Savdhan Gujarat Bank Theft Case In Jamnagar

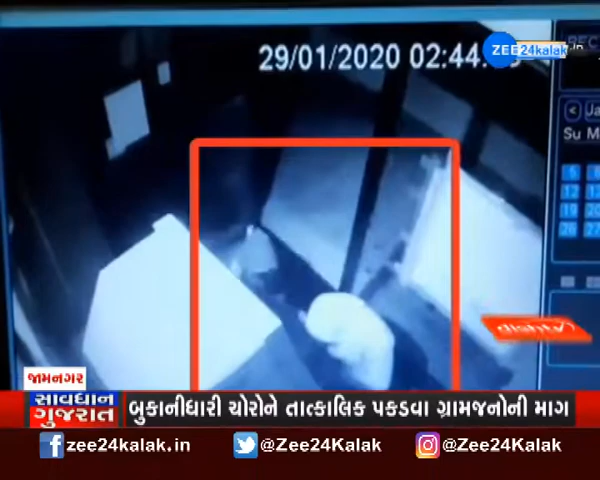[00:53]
उपी पूछड ये भागवो पड़ियू तसकरो बैंक ना पटांगन मा रहेला सिसितिवी कैमेरा ने मोचा पहरावी दी था